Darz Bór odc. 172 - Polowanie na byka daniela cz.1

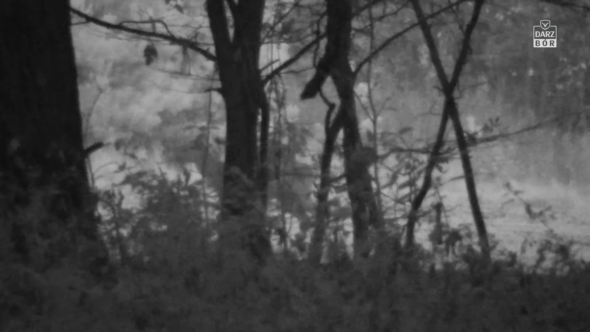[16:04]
Młody byczek stanął nam na drodze.
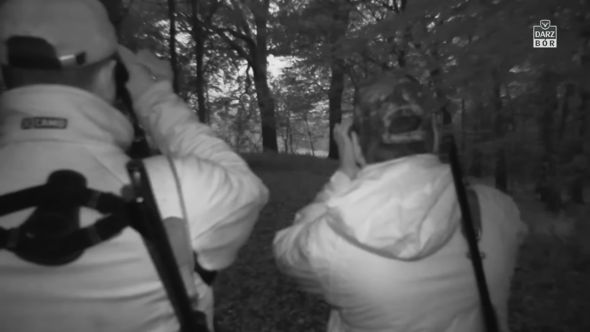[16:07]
By go nie płoszyć, postanowiliśmy poczekać, aż sobie pójdzie. Ale niestety okazał się bardzo zainteresowany naszą ekipą.
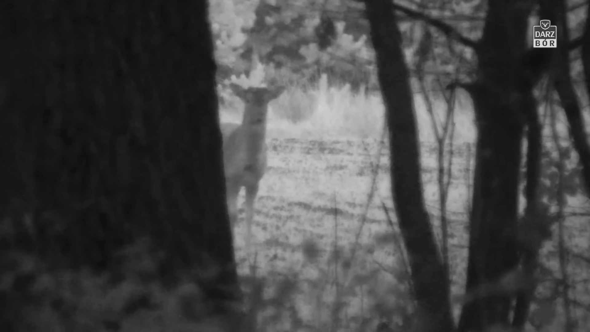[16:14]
Młody byk w pierwszej klasie wieku idzie sprawdzić, kto stoi na drodze. Przygląda się nam, a my przyglądamy się jemu. Ciekawskie. Taki guzikarz, nie? Czy to jest poprawna nazwa? Oczywiście, panie redaktorze.